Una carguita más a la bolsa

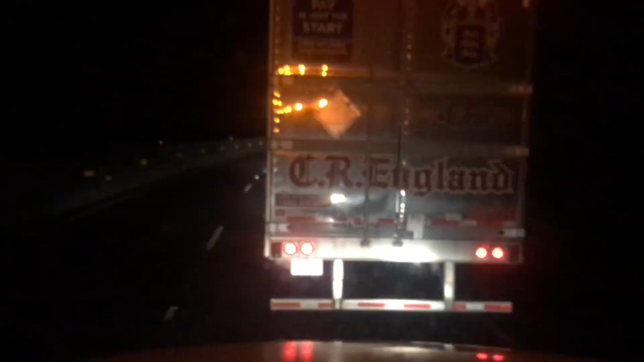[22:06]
Y ahorita le va a frenar, no, en esta. Siento que por eso me lo quería rebasar, porque sabía que era lo que me iba a pasar. Como venimos igual de pesados, sabía que era lo que me iba a pasar, que no le iba a poder rebasar. Ay, es que también aquí es subidita, nomás que pues no es de noche, no sabía que iba a ser aquí la subidilla. Pero bueno, o sea, no, esto lo voy a tener que rebasar, porque no, ya me trae mareado, no me gusta ir así, es que me molesta que me quiten mi ritmo,